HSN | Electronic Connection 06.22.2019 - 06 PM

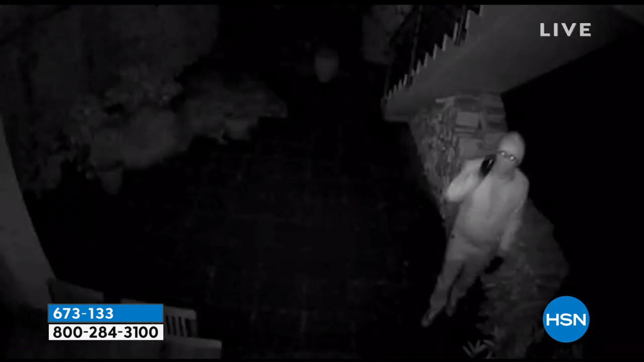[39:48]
And I can tell you that this video is amazing.